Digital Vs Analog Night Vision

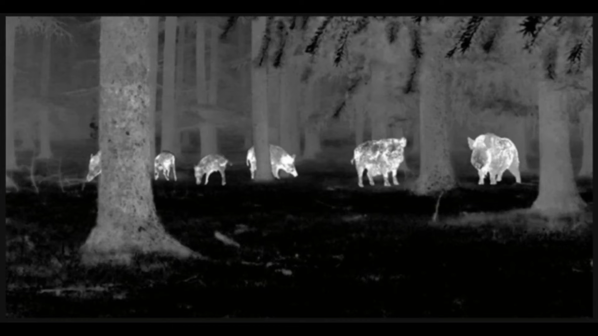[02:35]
Thermal imaging can be very useful for hunting animals in the dark, and spotting would-be intruders. But, thermal is still not the best for helmet-mounted land navigation.
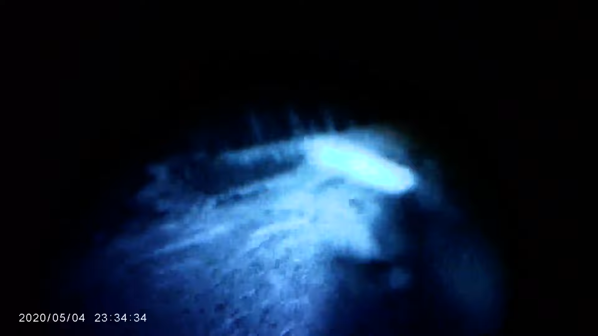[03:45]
Sensing IR light means that you can use IR lasers, flashlights, and other devices that shine brightly to anyone wearing night vision, but are invisible to the naked eye.
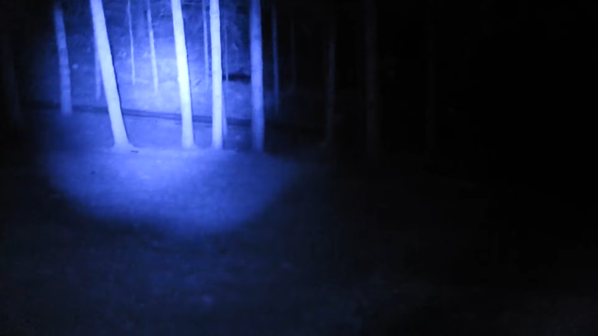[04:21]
Some other YouTube channels you might have seen show the Psyonix aurora looking really, really good in terms of low light performance, but there's a catch.
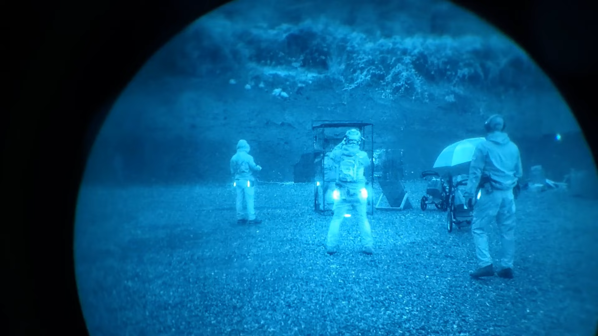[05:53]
Interestingly, the weakness of digital is also a use case. Perhaps you can't afford intensifier tubes, but you need a way to observe others using IR devices. With a basic Psyonix aurora, you could hide in the shadows and effectively scan for IR activity. You'd also be doing much better than anyone with no night vision at all.
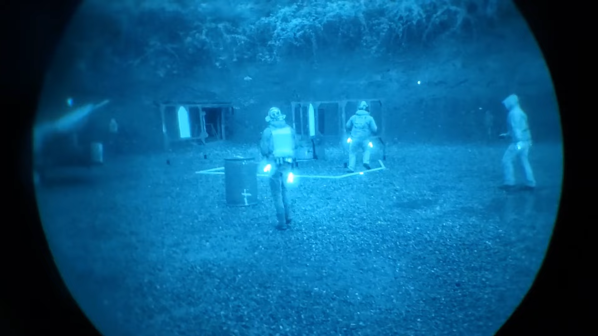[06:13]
And, in situations where the moon is over 75% illumination, you'd have absolutely excellent visibility.
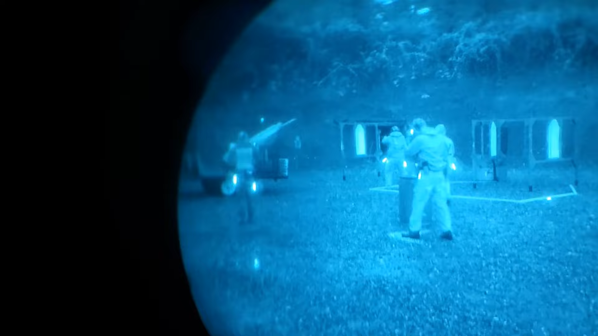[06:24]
Some very high-end digital cameras are making huge improvements in their light sensitivity, but they're still less sensitive than analog intensifier tubes as of now.
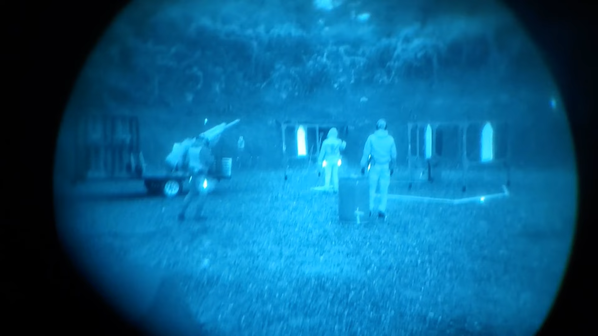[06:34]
Even with analog tubes, you'll find yourself frequently using active IR light to identify concealed targets at distance. But, with intensifier tubes, you won't need continuous IR light just to move around like you would with the digital Psyonix aurora. At some point soon, I expect digital performance to surpass the analog, or at least get very close.
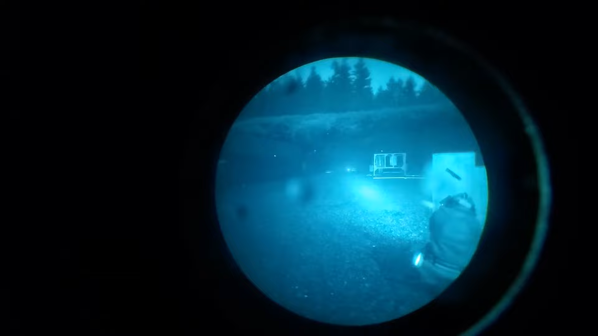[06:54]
While I haven't tried the Opsyn yet, there's a chance that the Opsyn may truly be able to compete with real night vision. The promise of a cheap, reliable,
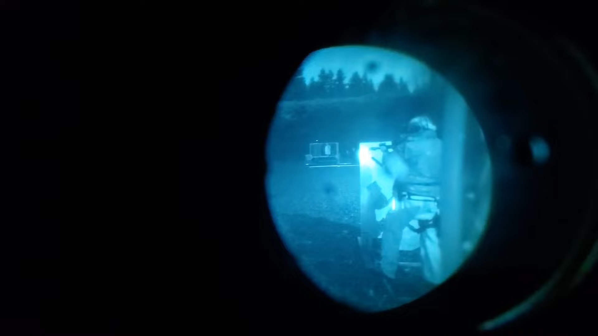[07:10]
high-performance night vision device that's digital and has fast shipping and wide availability is just too much to ignore.
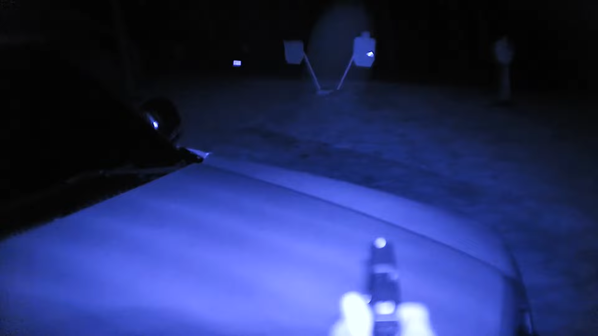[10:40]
This means that in a very dark environment, the longer exposure needed by digital units can make the lag even worse.
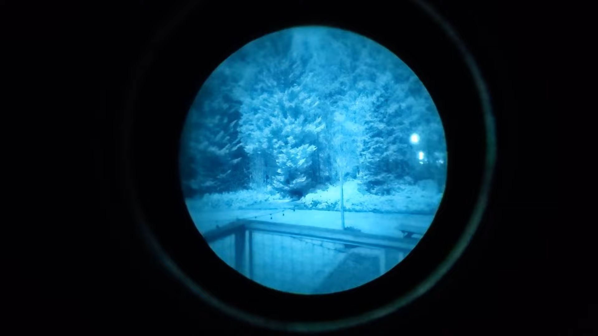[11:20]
One of the most exciting things that you could do with digital technology brings us to a potential significant advantage that future computerized digital NVG can have.